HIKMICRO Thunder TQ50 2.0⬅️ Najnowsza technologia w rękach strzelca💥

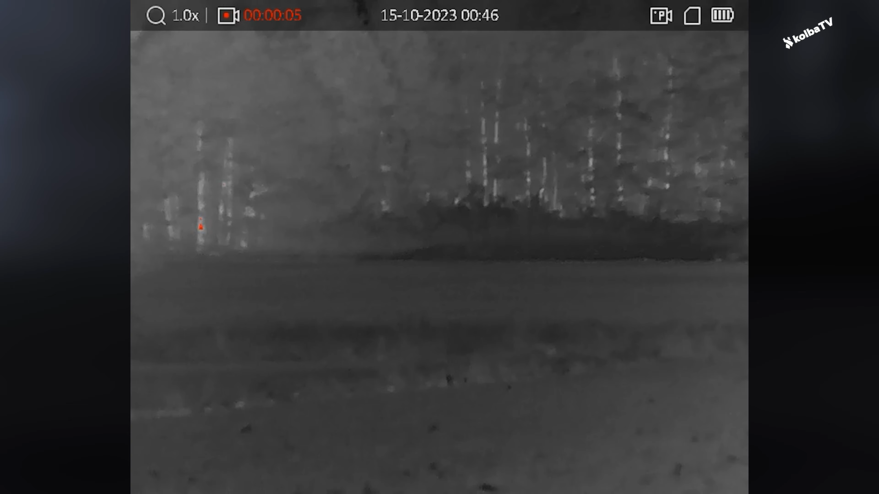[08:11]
Na większych odległościach jesteśmy w stanie sprawdzić większe przedmioty cele,
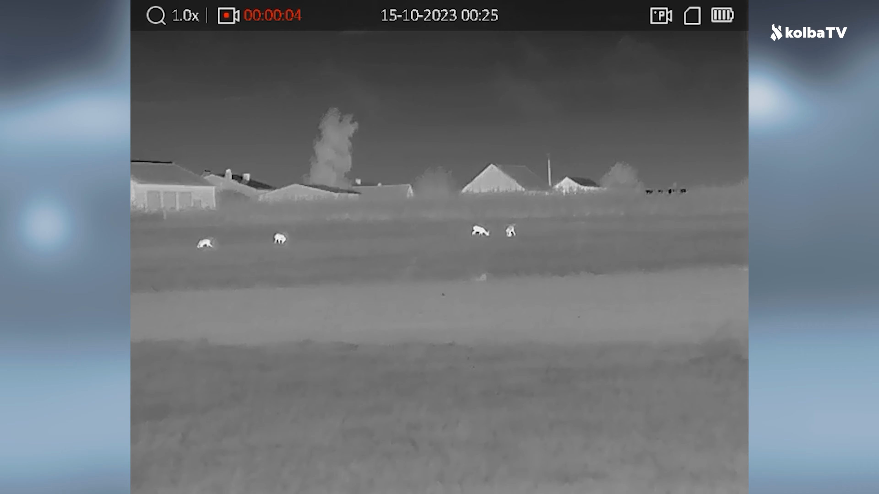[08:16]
a na mniejszych jakieś tam mniejsze. Jeśli chodzi o noktowizję,
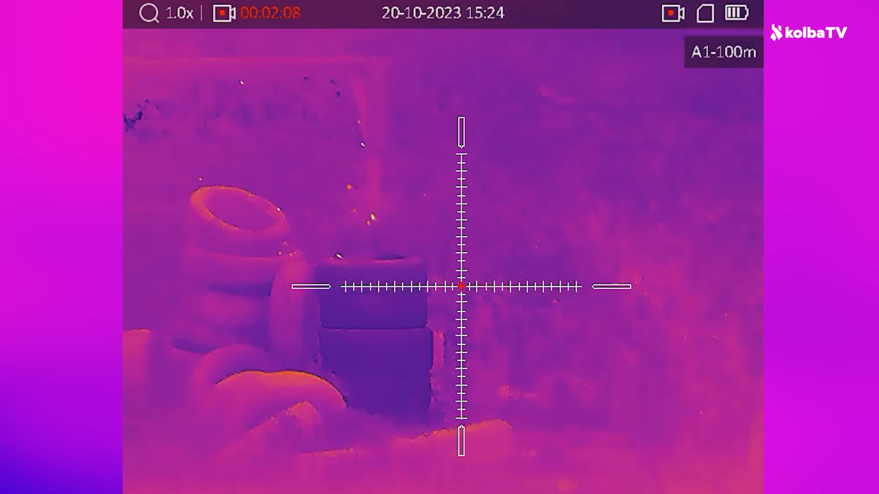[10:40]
Mega widać, słuchajcie. Mega fajnie widać teraz to na tym termowizorze blachy, które zostały obstrzelone.
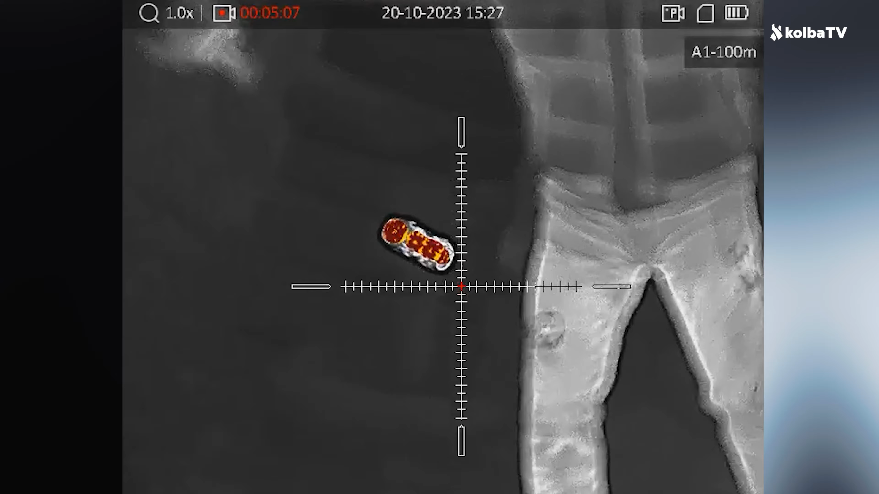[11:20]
Ciebie widać, ale tłumik się świeci jak, nie wiem, zmieniam na inny kolor.
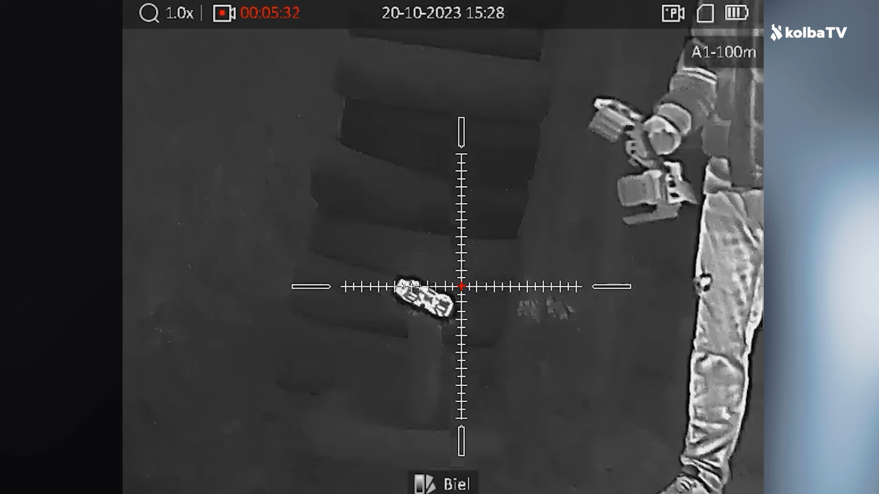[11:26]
Także zobaczcie. To jest właśnie to, o czym mówiłem.
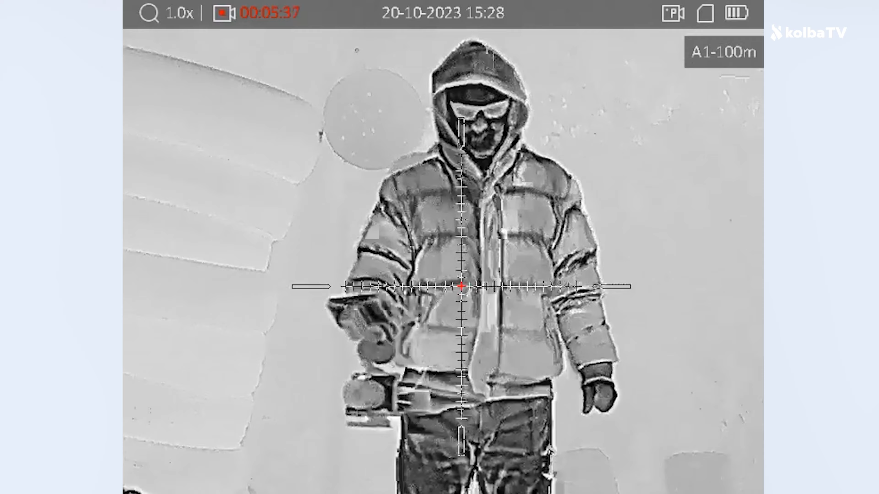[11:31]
Nawet ten termiczny pokrowiec nie daje rady i powoduje,
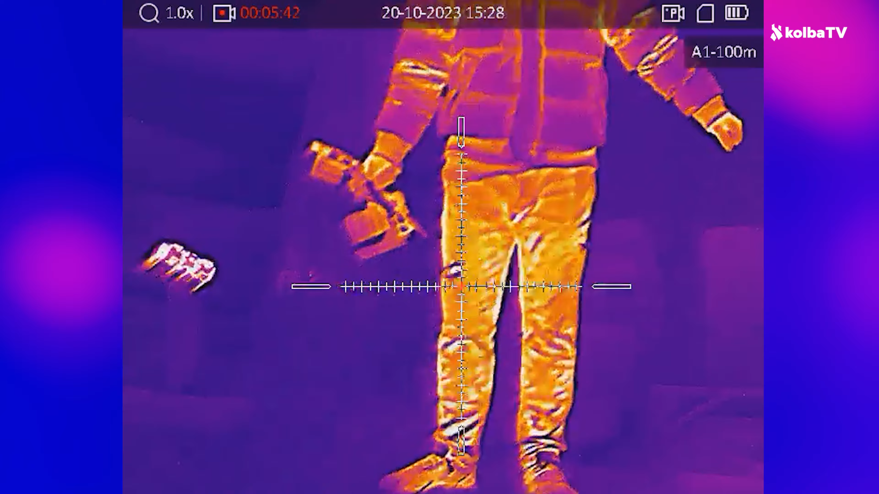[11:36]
że cały tłumik się świeci, ponieważ jest bardzo, bardzo gorący.
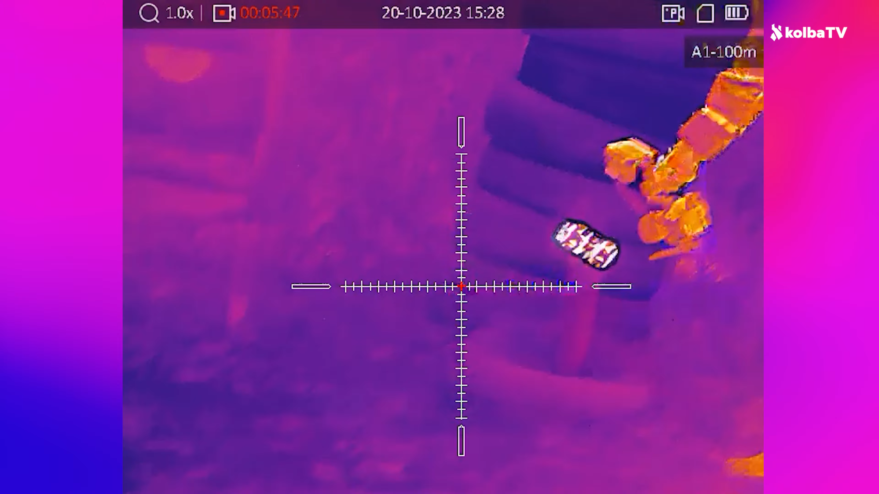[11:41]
Gdybyśmy go chwycili gołą ręką, to na 100% się oparzymy.
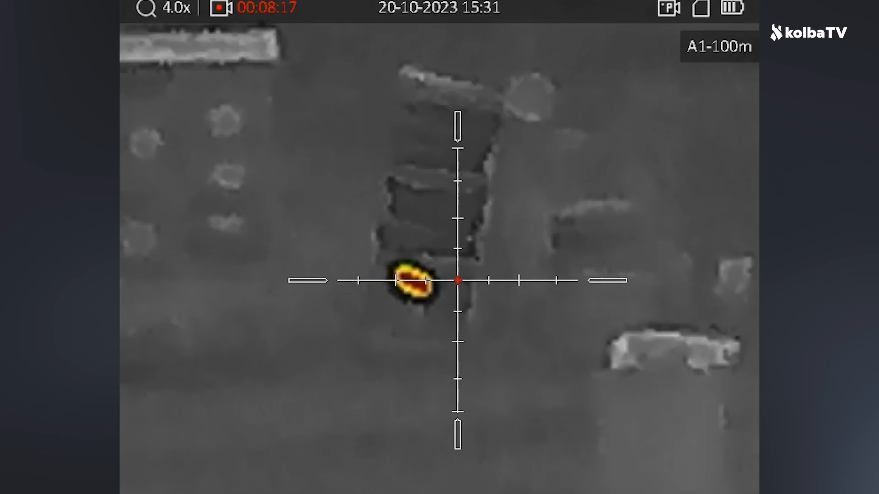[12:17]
Mamy żołnierza, który strzelał wcześniej. To osoba wyposażona w taki termowizor.
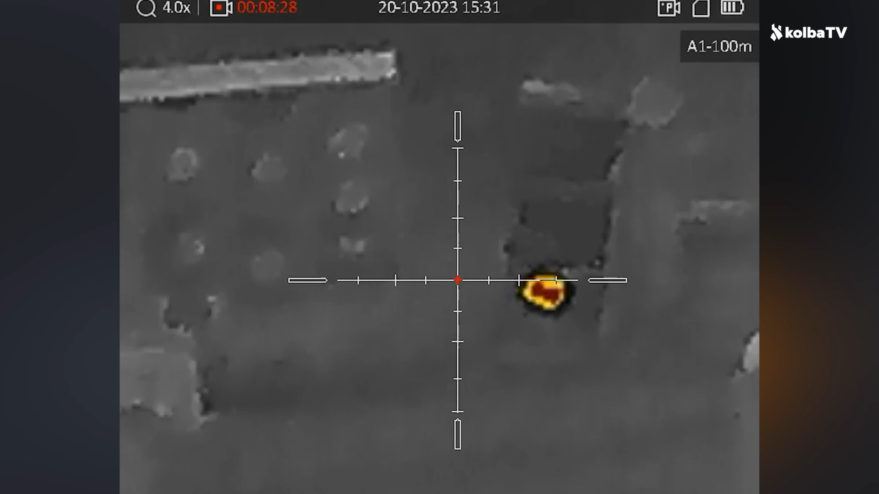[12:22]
Jest go w stanie idealnie szybko zidentyfikować. Nieważne, jak ciemno będzie na zewnątrz, ponieważ to nie ma żadnego znaczenia. Pójdziemy sobie jeszcze dalej.
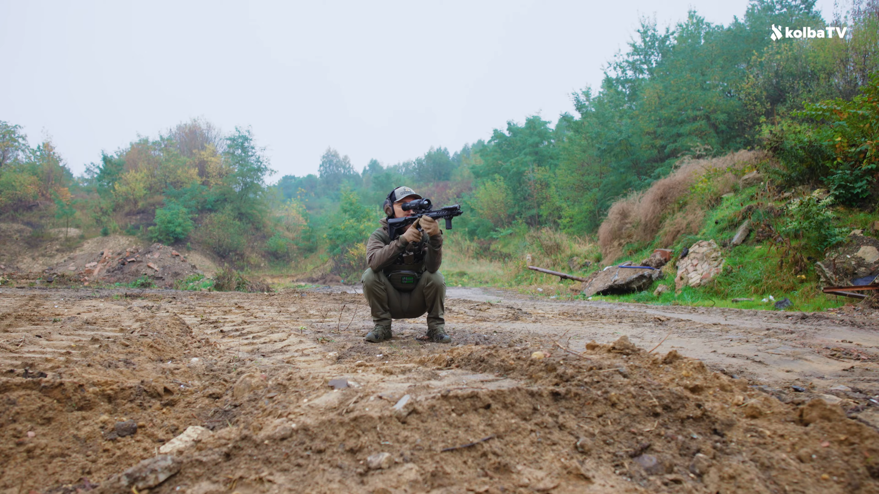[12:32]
Okej, jesteśmy na 150 metrach. No i zobaczcie.
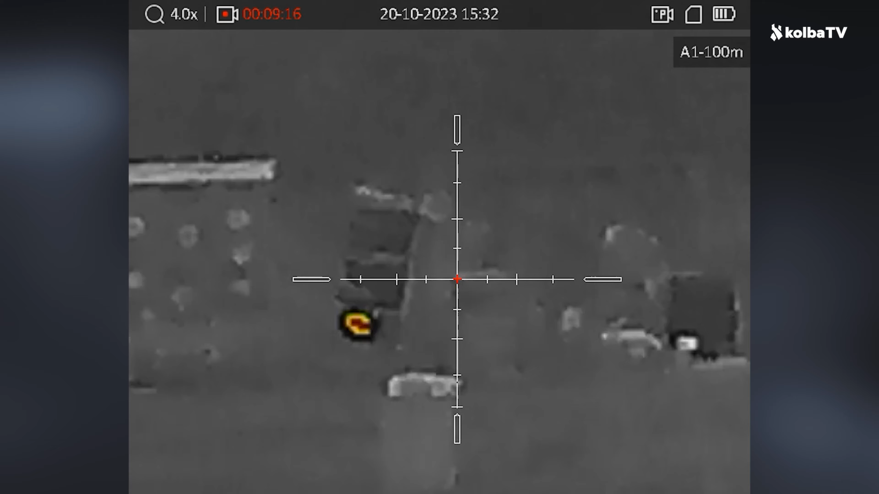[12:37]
Teraz nawet zmniejszę to powiększenie. Więc tak, mamy cały kulochwyt. I jedyny charakterystyczny punkt to jest właśnie ten świecący element w tamtym miejscu. Czyli nasz tłumik.
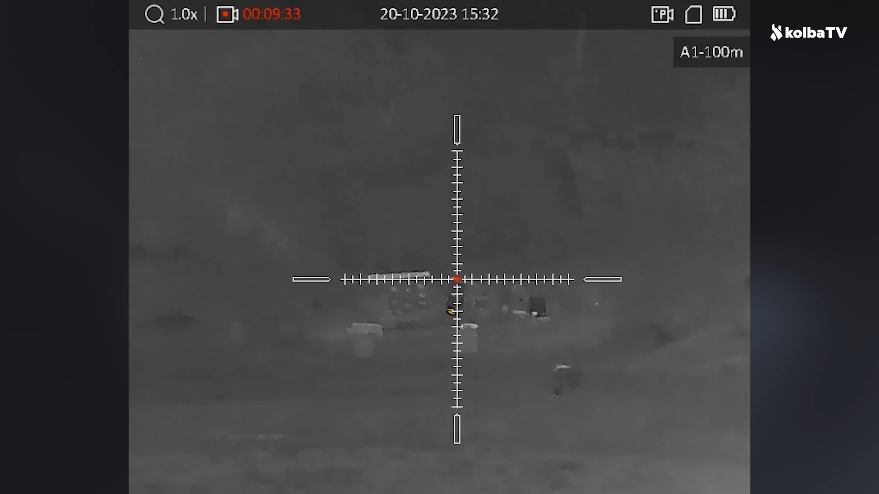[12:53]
Jeszcze raz zmienię sobie parametry wyświetlenia. Na furzyn też doskonale widoczne.
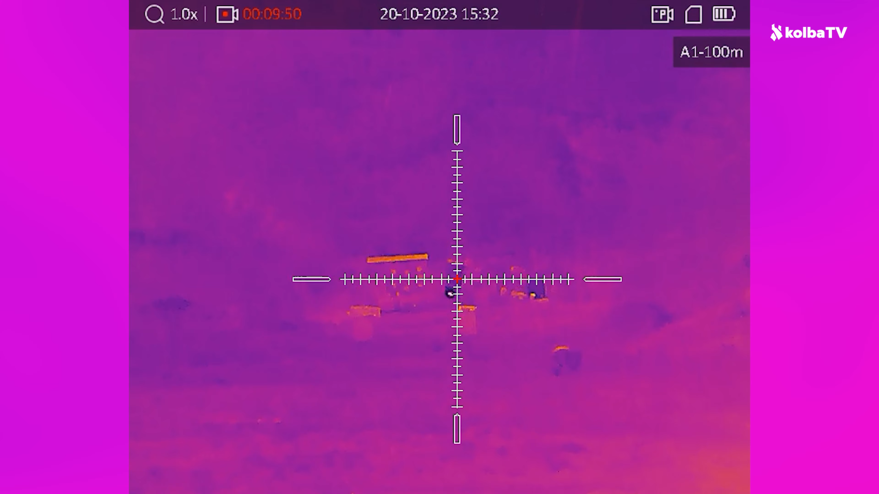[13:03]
Takim klasycznym białym.
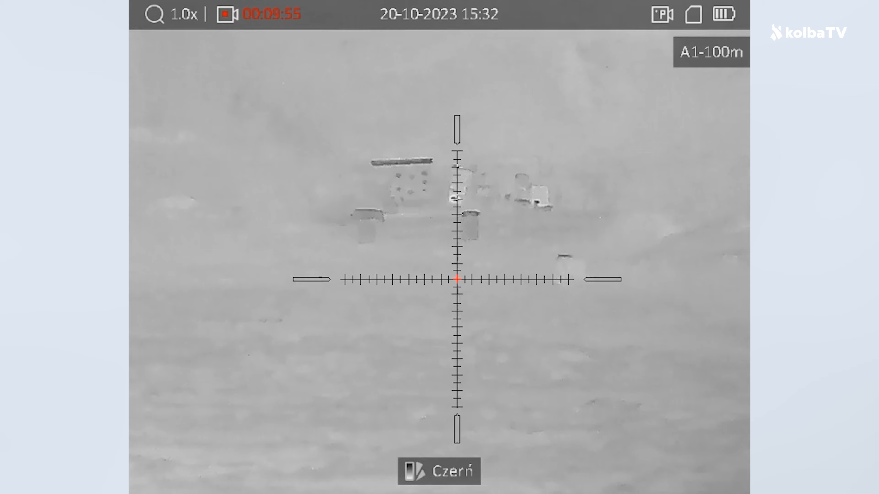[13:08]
Powiększę. Zobaczcie. No to co, wystarczy chyba. Wiecie o co chodzi?